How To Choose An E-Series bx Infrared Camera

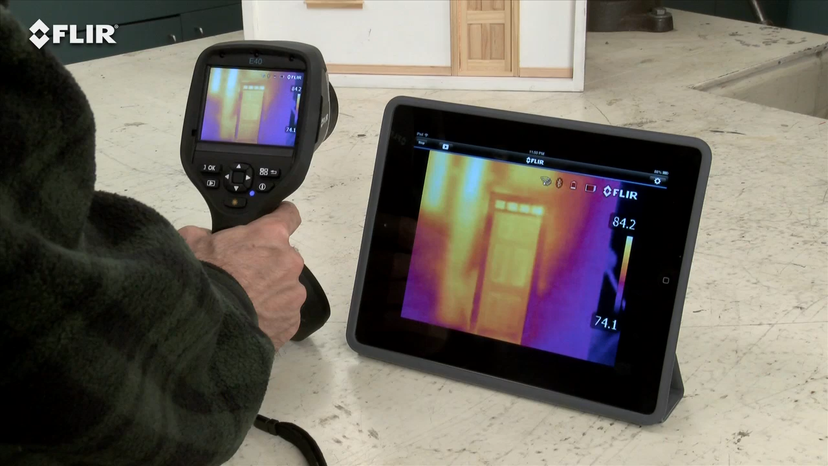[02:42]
so a homeowner or co-worker can watch along easier to see what you're finding.
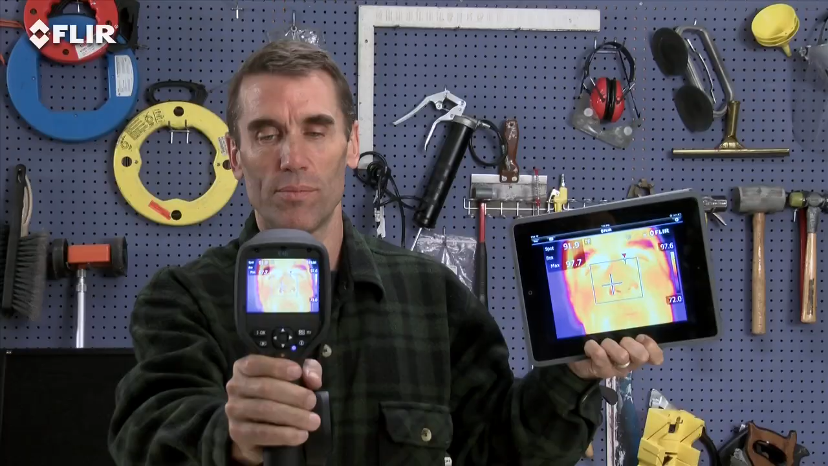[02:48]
Look, no cables.
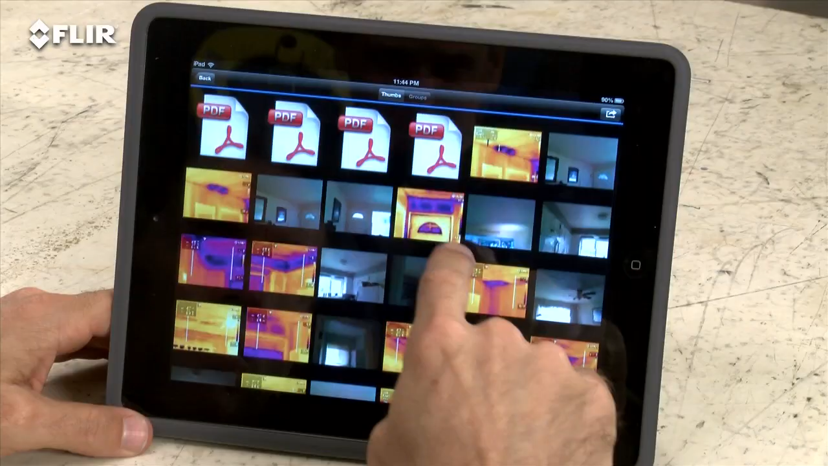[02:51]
The app also lets you import stored radiometric JPEGs from the camera. Edit them to adjust levels, change the look,
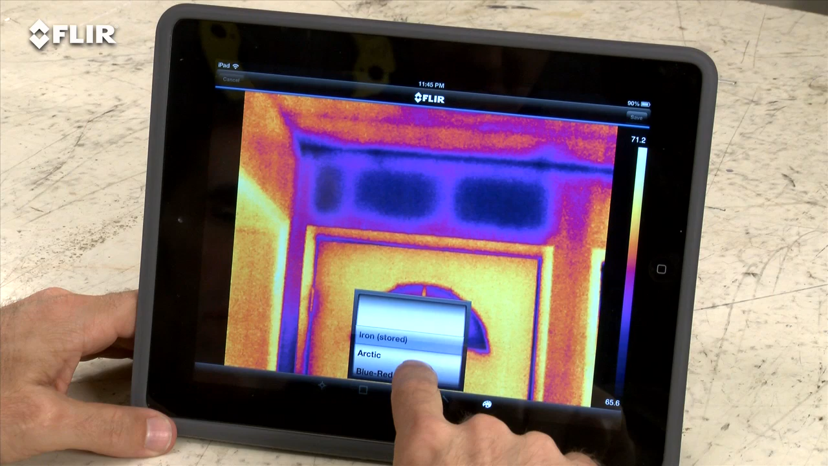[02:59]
add tools, whatever you need to fine-tune and analyze the images.
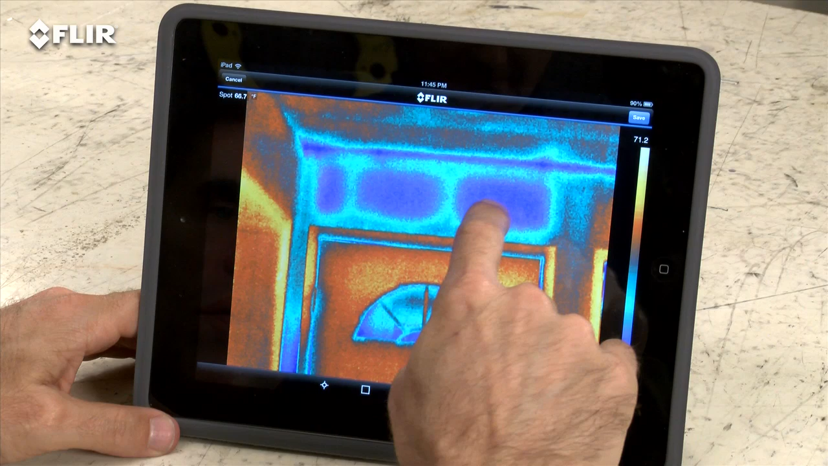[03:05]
Even create a simple report on site and send it off by email.
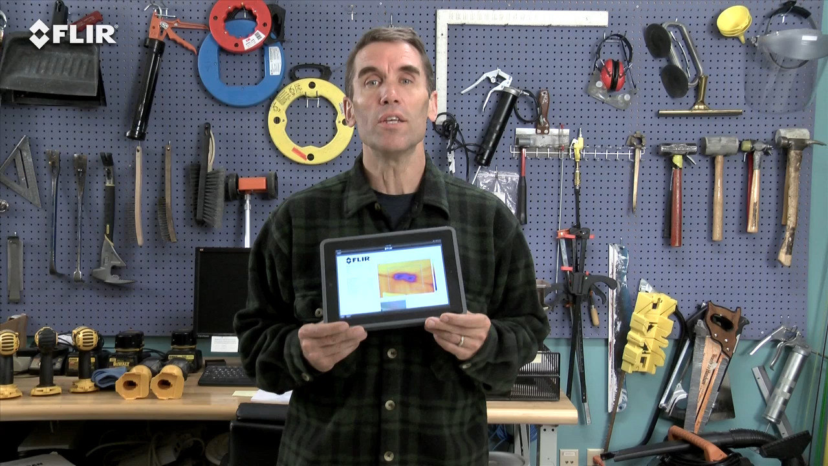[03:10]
This is huge when you need to get results out right away and want a faster yes for repairs. After all, when you're busy, who has time to head back to the office?
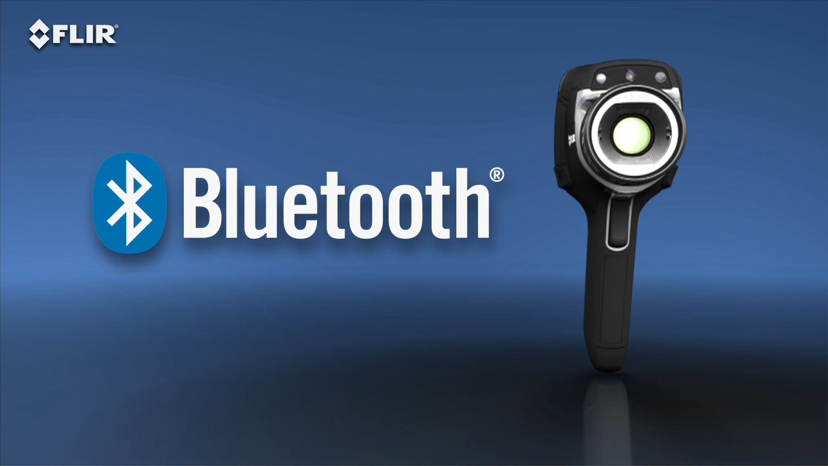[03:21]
You can also connect via Bluetooth to a wireless headset to record voice annotations, and to X-Tech MeterLink tools so you can embed data
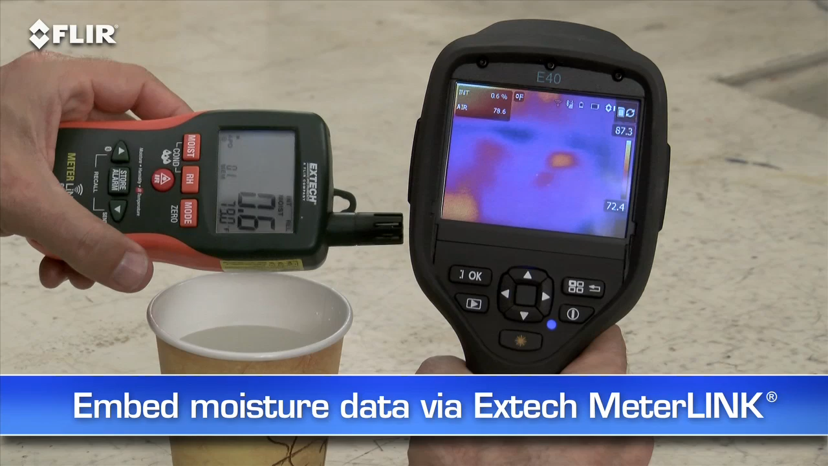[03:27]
from your moisture meter right into your thermal images as you capture them. Other E-40 features?
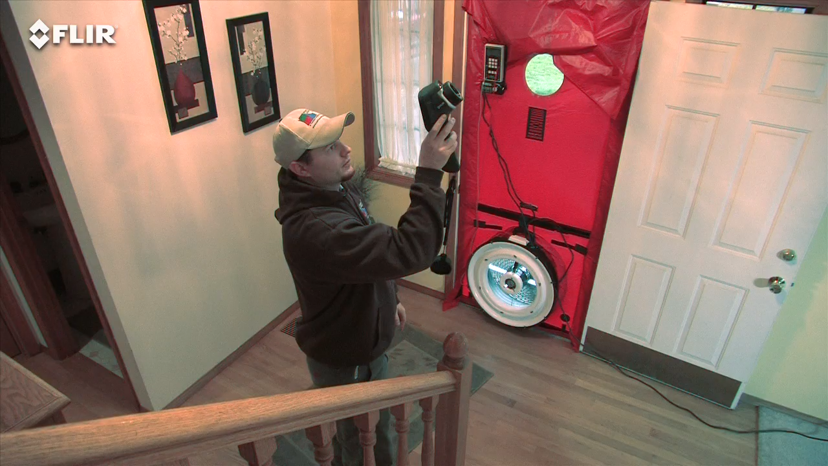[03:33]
A higher-res visible camera. And multiple area box and spot meter tools to help you compare more temperatures in the scene.
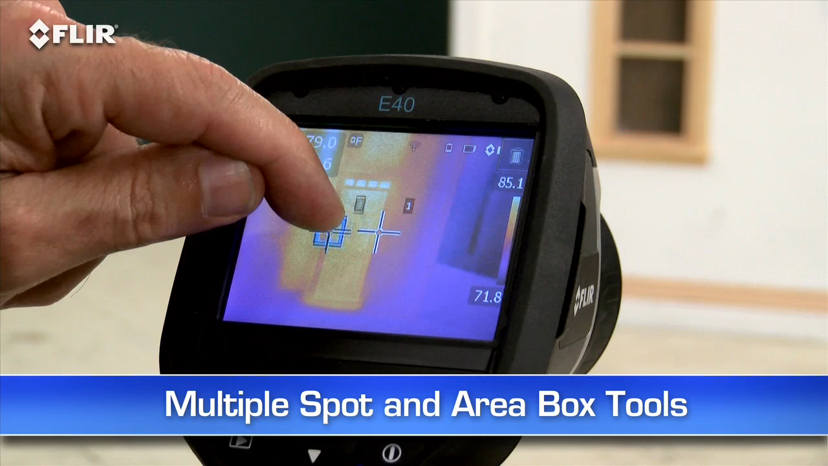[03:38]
Plus, you get picture-in-picture, another good way to identify the location of problems.
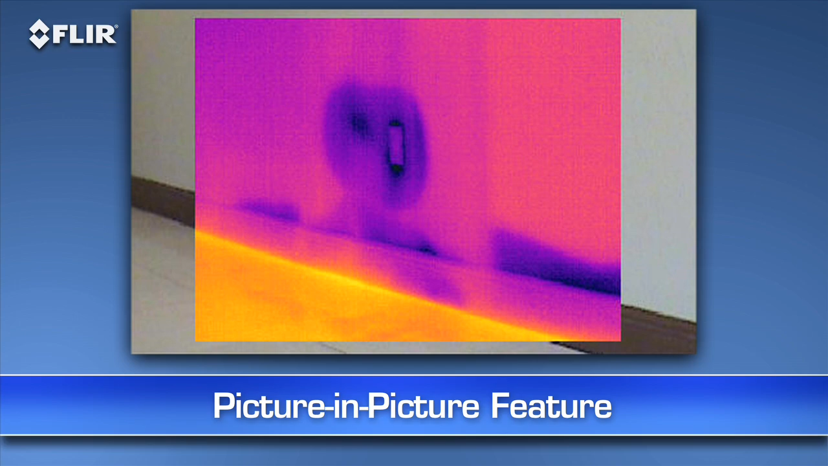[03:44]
If you want all this, plus more than double the thermal resolution, then go with the E-50BX.
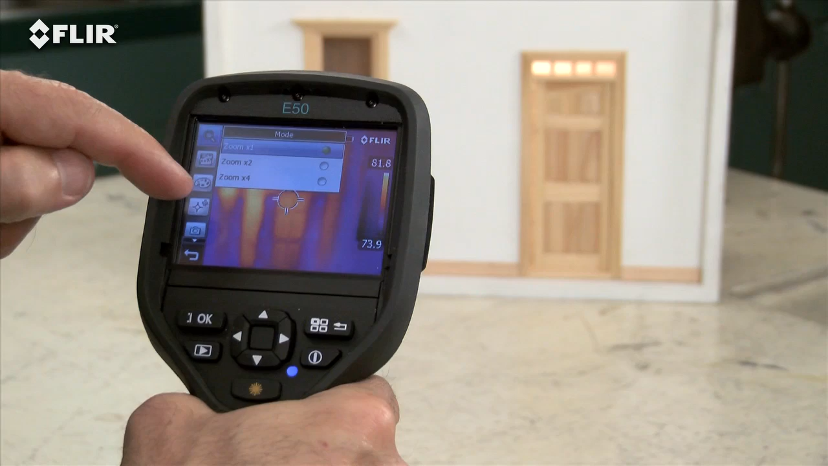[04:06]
The E-50 also features digital zoom that lets you punch in for close-ups.
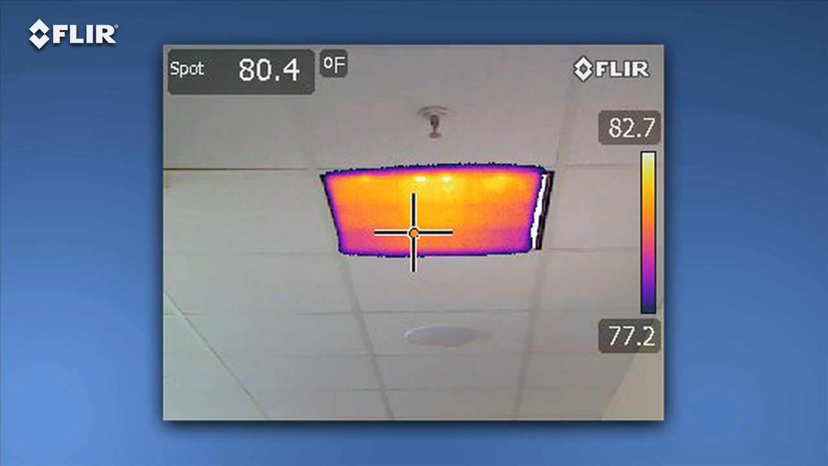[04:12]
On screen: spot 80.4°F
Plus, thermal fusion mode to isolate and blend just the hot or cold areas into the scene. Now we come to the ultimate E-series camera, the E-60BX.
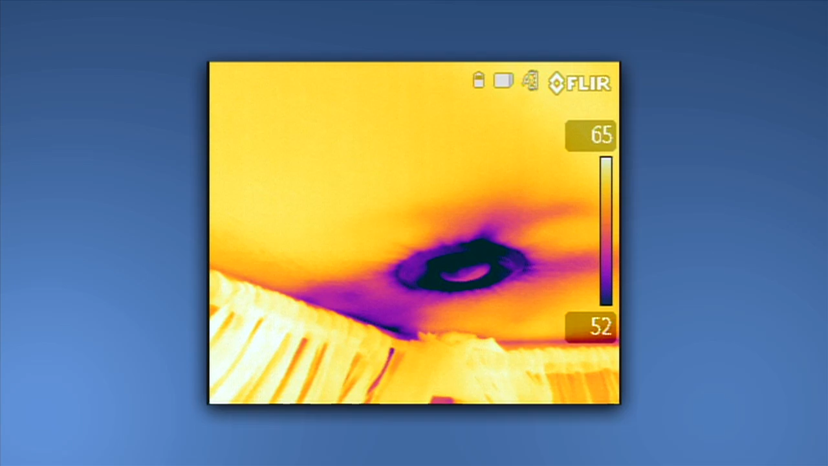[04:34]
Why would you want 76,800 pixel resolution? Well, for even crisper clarity and tighter temperature measurement accuracy. Higher-res images make it that much easier to show what you've found, and they're excellent for marketing purposes.